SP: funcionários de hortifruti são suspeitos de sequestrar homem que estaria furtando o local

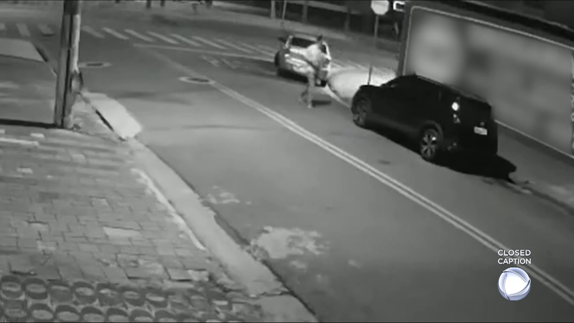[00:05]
Atenção, o homem que está embaixo do carro é apontado como ladrão.